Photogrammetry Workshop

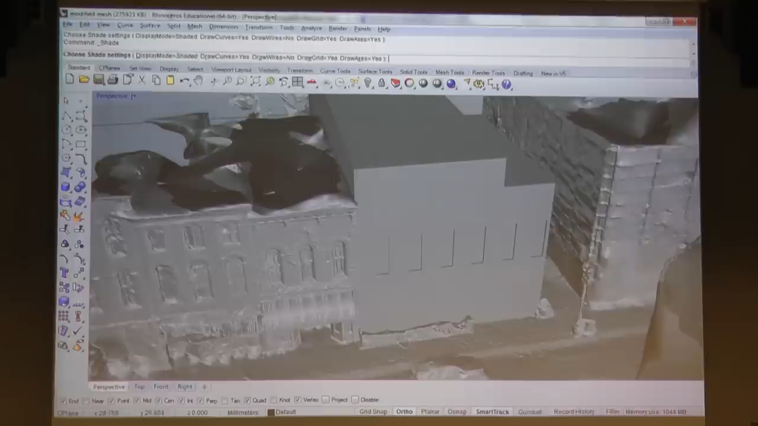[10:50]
how is it going to look proportionally from the very get-go. You bring it into Rhino, and you can just start modeling right away, and know, you know, where are the other windows as far as height goes, what's the rhythm,
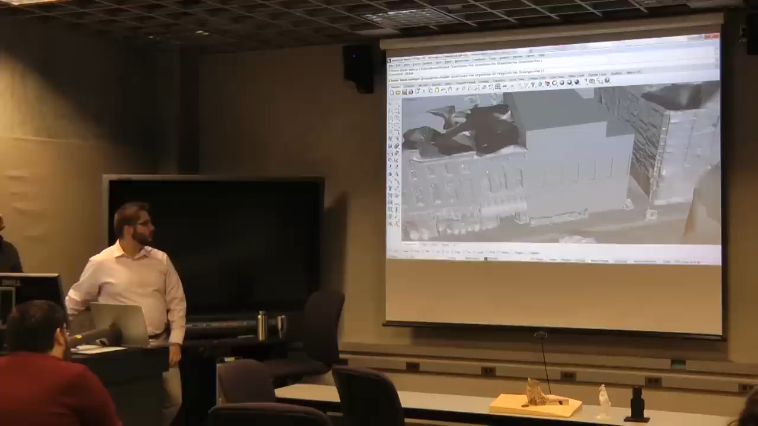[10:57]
how does everything look, is this building too wide in the facade, because all of these ones are smaller.
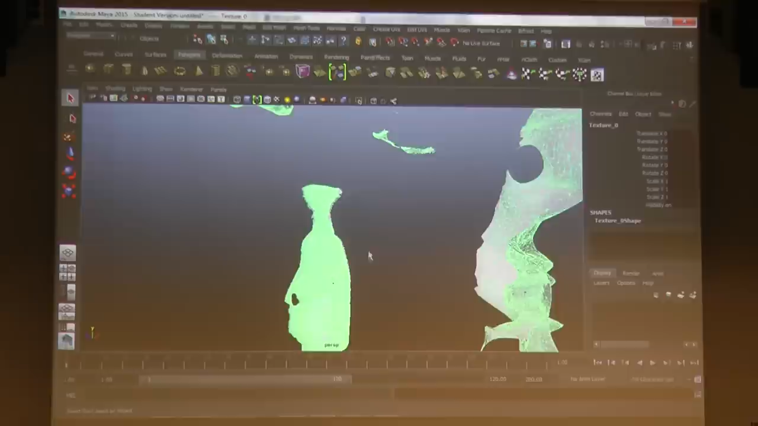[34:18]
Might have to adjust the camera clip size. But if we go to 6.
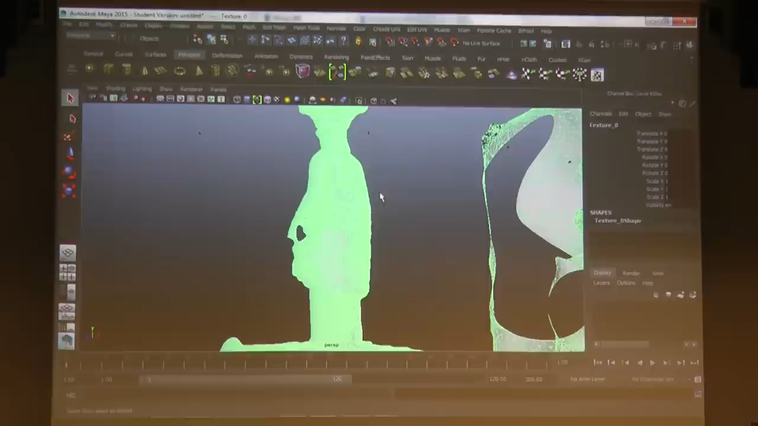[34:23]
We can now see what came out of that. We now have a full 3D model.
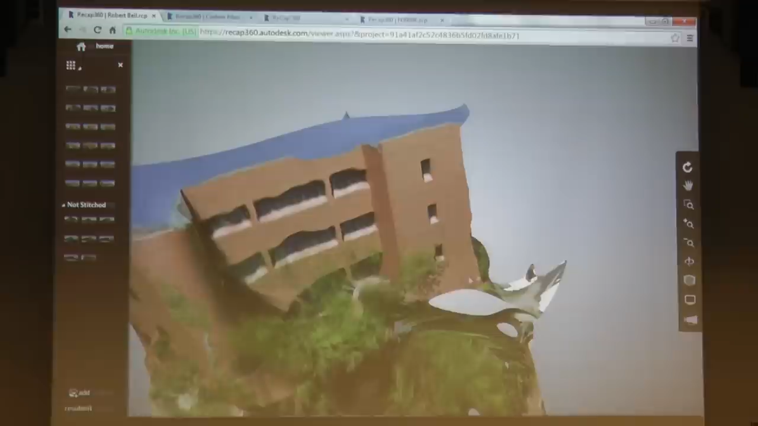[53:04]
and of course this is, you know, the super low resolution of Google Earth Street View.
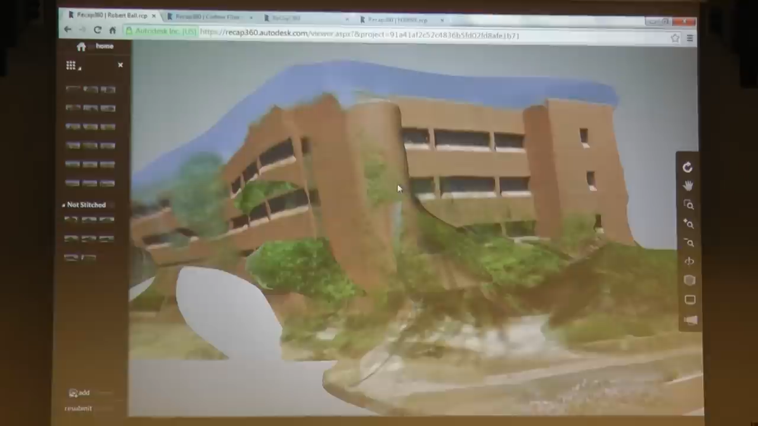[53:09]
And it gives, at least in some parts, a somewhat reasonable reproduction of the building.
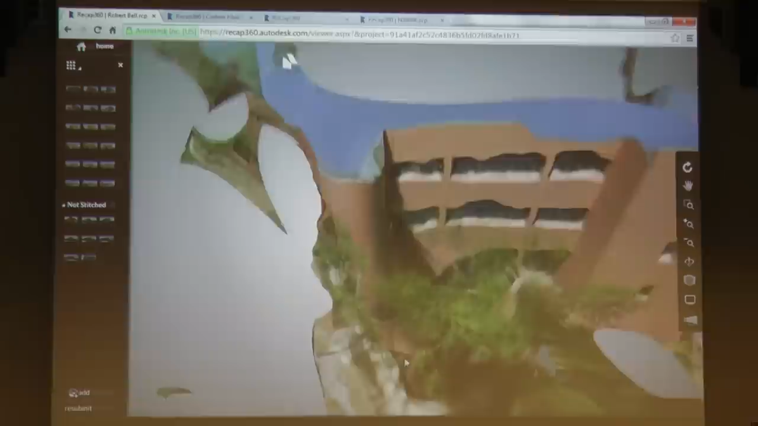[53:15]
And this is the north face of the building.
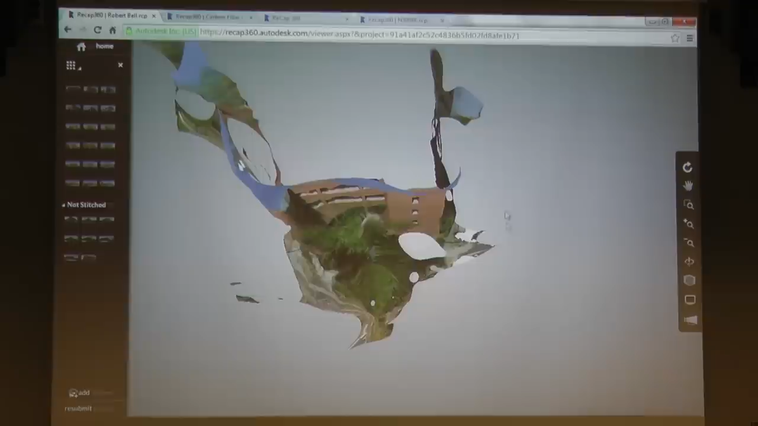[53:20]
This is Petty, turns down to McKinley here, and the bell tower is over in this area.
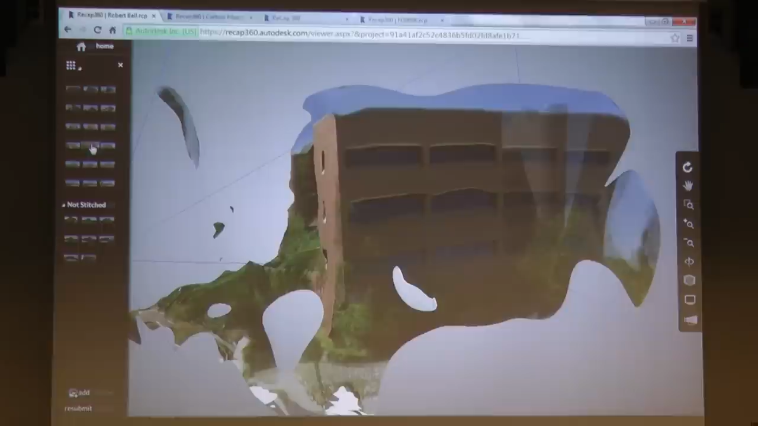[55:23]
This is just 18 photos that got stitched.
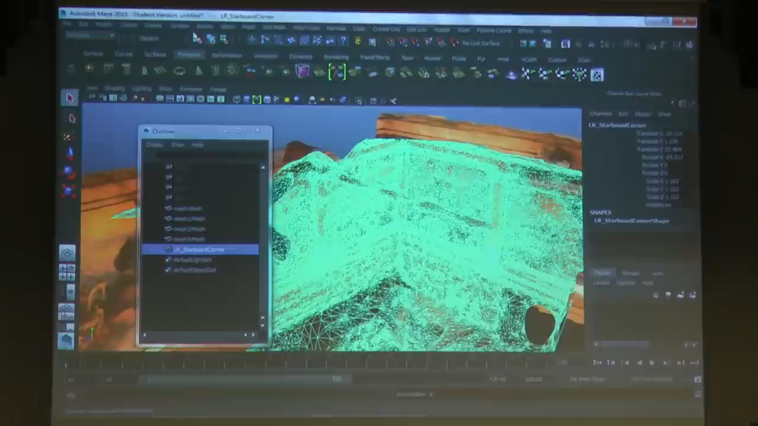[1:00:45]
and I'll unhide that and brought that in,
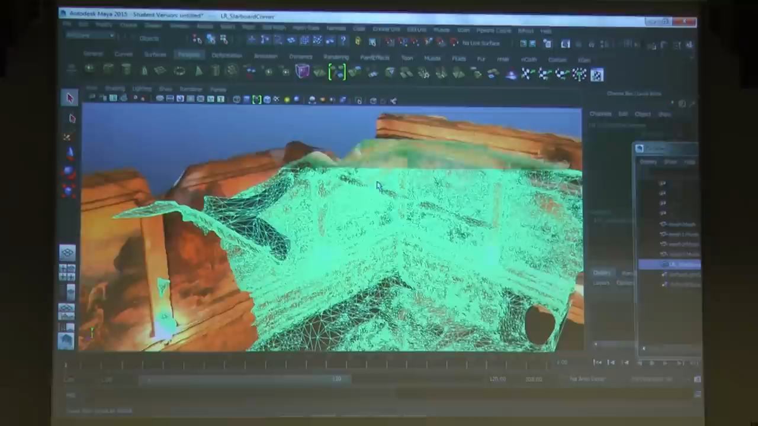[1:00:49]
and then slowly I can start to take that section here within say Rhino or Maya
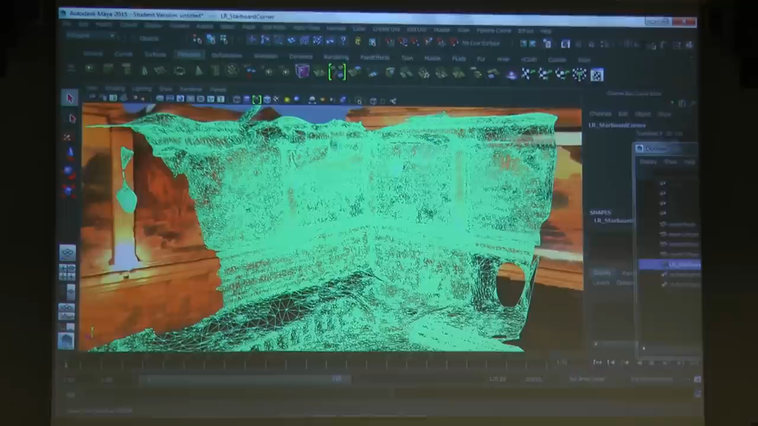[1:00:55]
and try to bring in that whole corner.
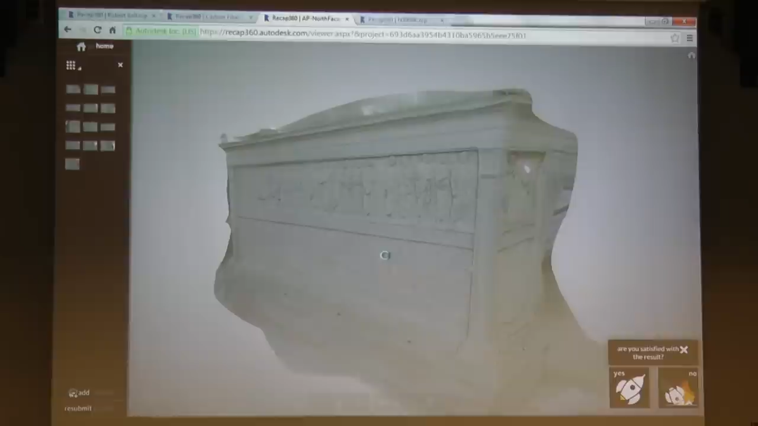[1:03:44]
I was able to get the whole side of this building motif, and it does have a certain three-dimensionality to it, even though it's very, very shallow.
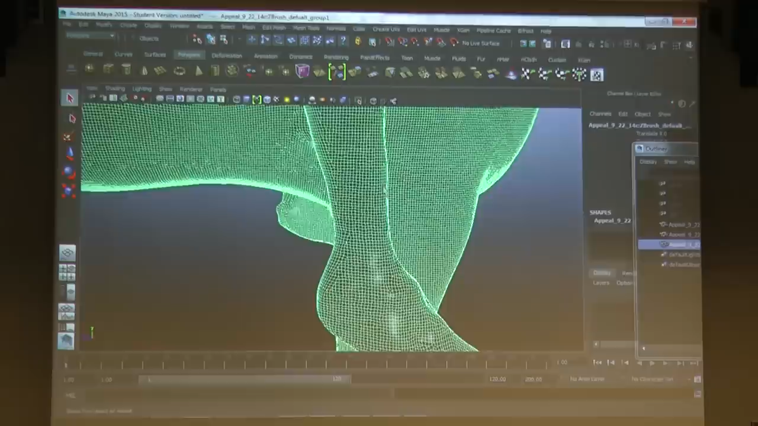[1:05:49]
meshing of just horizontal and vertical squares, but it upped the resolution from what it was.
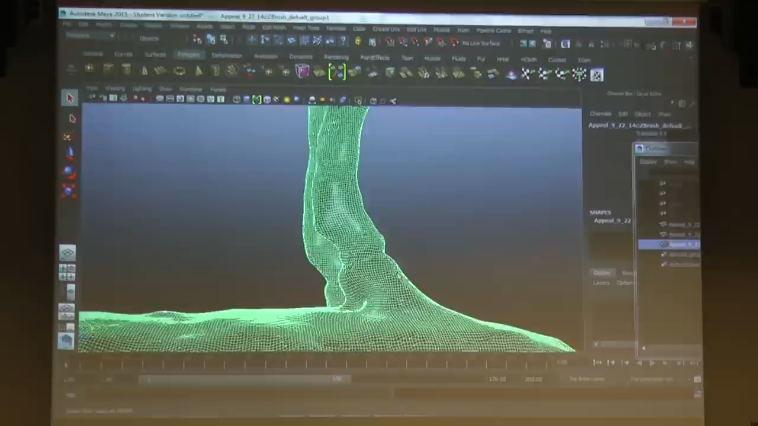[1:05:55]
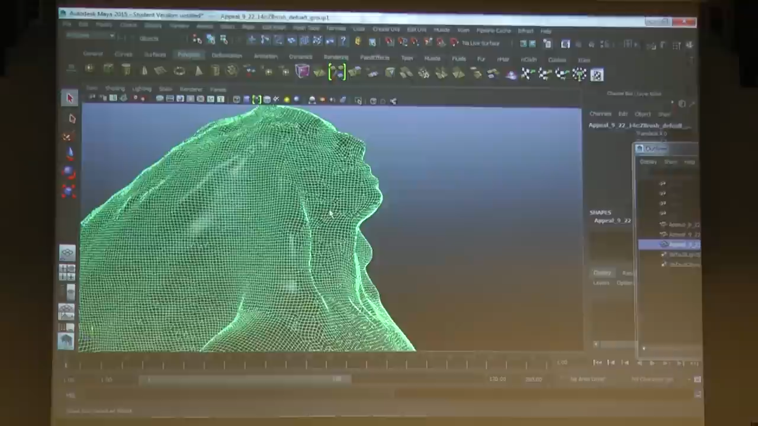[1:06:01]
So much cleaner, not just triangles everywhere. Can you show the original wireframe?
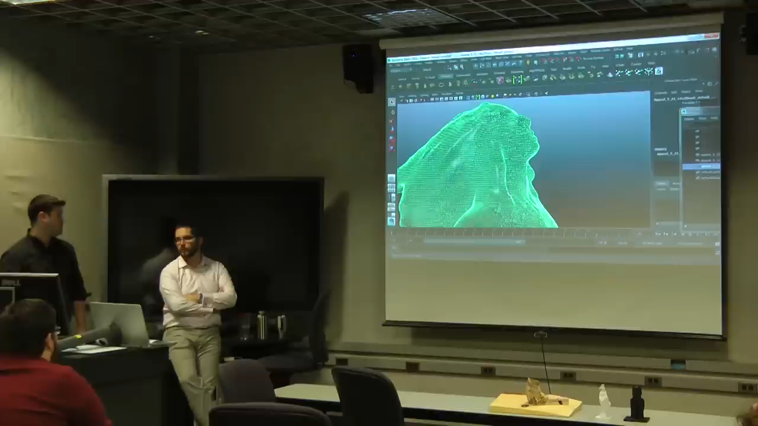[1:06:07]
I don't believe I have. Not sure where that is. Have to look for it.